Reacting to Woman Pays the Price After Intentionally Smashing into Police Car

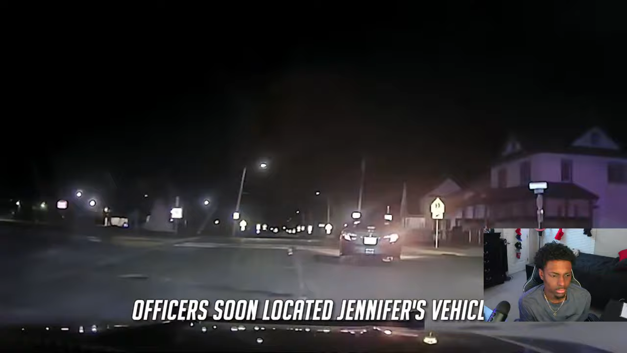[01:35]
Officers soon located Jennifer's vehicle and initiated a traffic stop. 3357. Yeah, she ran over the curb too.
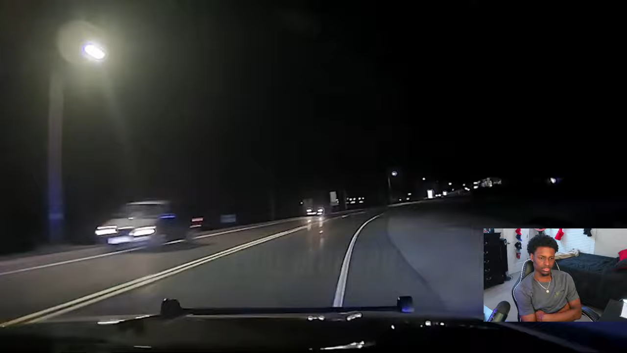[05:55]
Frederick. 3336. The vehicle you're going to be looking for is a Toyota Camry 2013 gray in color.
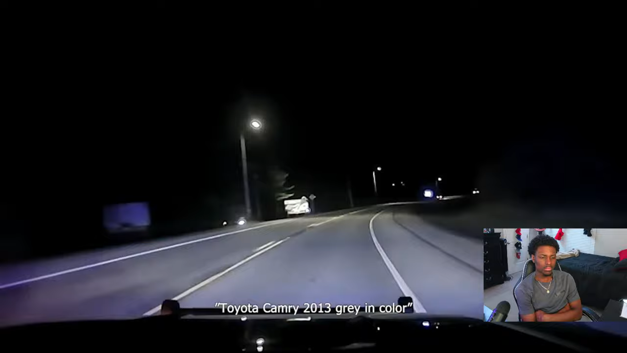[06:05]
Westbound 33 approaching I-39. Like, speeds of 100. Like, they have her roads dry. No address. Traffic. 25 to 13. They know she's on probation. They have her name. They got her on video. She ran right into now, the property. Approaching 90-94. I don't think that was a smart switch to run. Roads dry. No traffic.